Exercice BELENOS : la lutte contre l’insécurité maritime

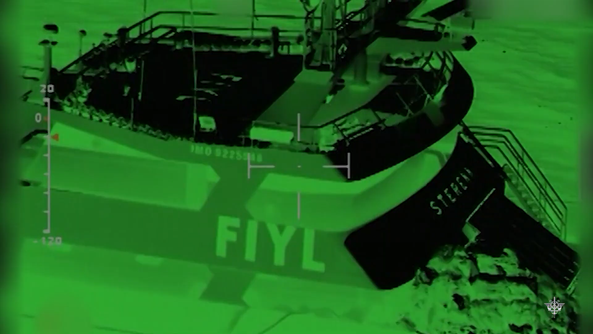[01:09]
Ouais, je peux annoncer pas de contact sur les extérieurs.